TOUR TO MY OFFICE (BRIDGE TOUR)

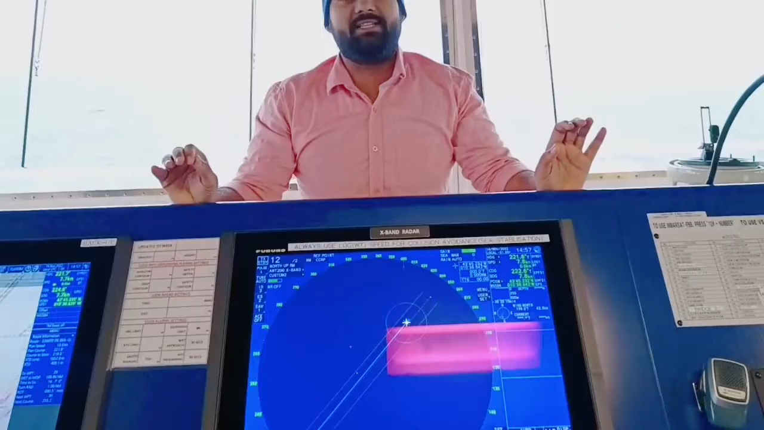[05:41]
अब doubt जरूर आना चाहिए कि why we are having two X radars.
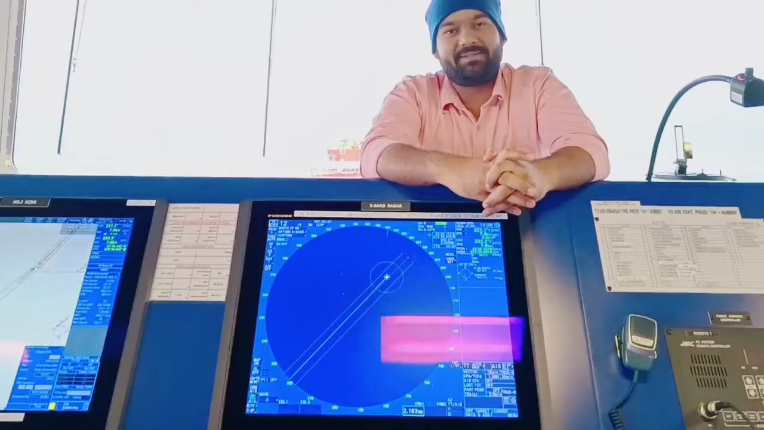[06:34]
So X-band radar, this is your known as your search and rescue radar,
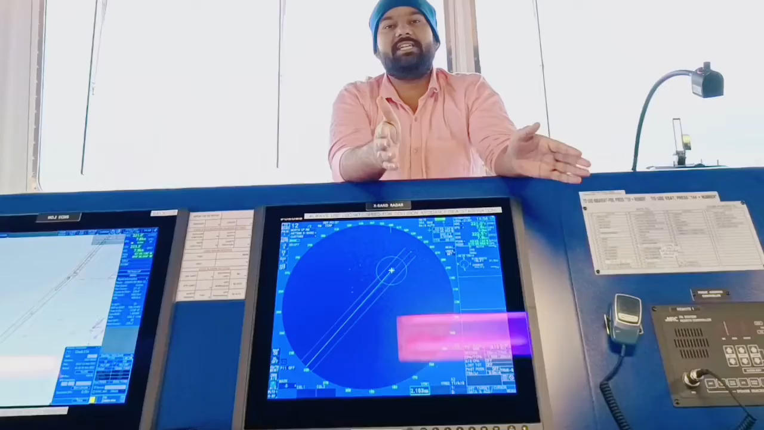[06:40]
you can say yes, because we are having SART and SART reflectors.
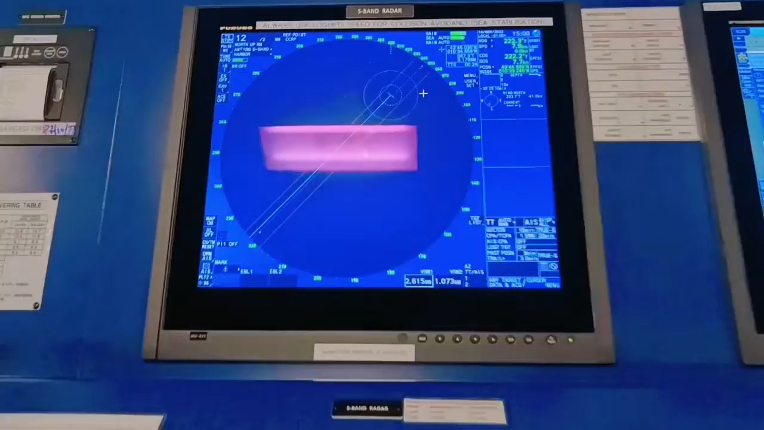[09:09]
सब में देख रहे हो यहाँ पे कुछ लिखा हुआ है